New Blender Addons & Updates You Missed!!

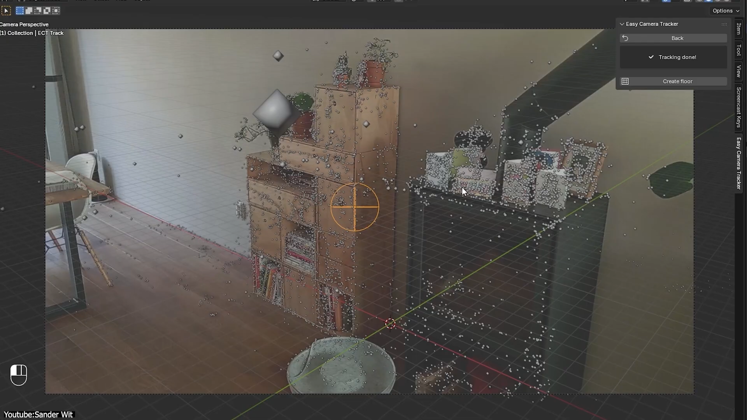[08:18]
background generates a point cloud with the tracked features matches the scenes render settings to the full video